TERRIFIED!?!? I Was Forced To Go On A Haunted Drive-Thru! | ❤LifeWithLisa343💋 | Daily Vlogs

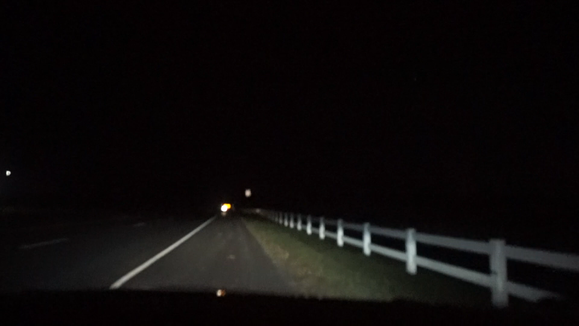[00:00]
You don't see S-H-I-T. Why? Because it's dark and it's the devil's territory.